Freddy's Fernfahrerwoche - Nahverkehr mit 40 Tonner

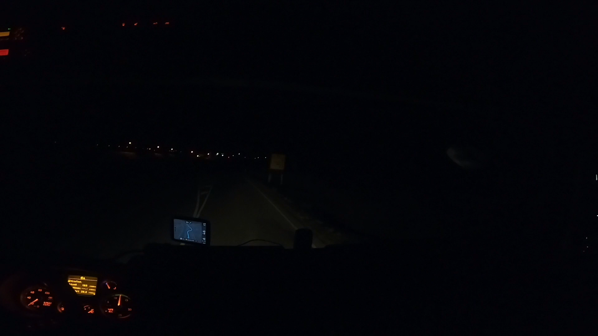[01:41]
auf Instagram habe ich ja schon ein Bild gepostet. Der ein oder andere hat es schon geliked und gesehen. Auf jeden Fall sollte ich eigentlich erst um 7 Uhr dort sein. Jetzt ist Ankunftszeit 6.10 Uhr. Ich bin aber jetzt schon losgefahren. Ich bin um 3 Uhr oder so aufgewacht und dann konnte ich einfach nicht mehr pennen und war völlig ausgeschlafen. Und dann habe ich gesagt, komm, jetzt fahre ich halt einfach los. Und ich filme jetzt gerade mit dem Stativ hier. Das steht jetzt rechts neben mir.
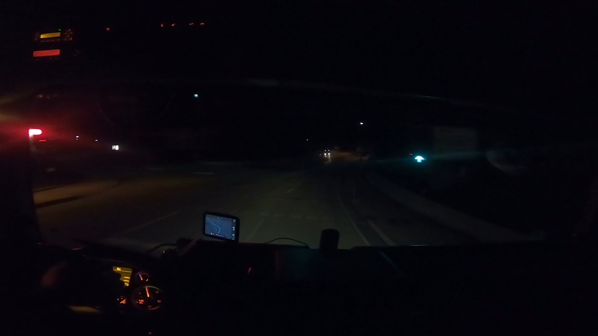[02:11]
Ich hoffe, das bleibt einigermaßen stehen. Ich muss mal gucken, wie das nachher wird. Ob die Bilder, die Aufnahmen arg verwackelt sind oder nicht. Und je nachdem werde ich das dann öfter machen. Ansonsten gibt es halt wieder die Position hier links an der Scheibe, wo man ein bisschen Tacho sieht und sowas. Und ich glaube auch, dass die Soundqualität anders ist bei der alten GoPro und jetzt bei der. Das werde ich aber erst beim Schneiden merken.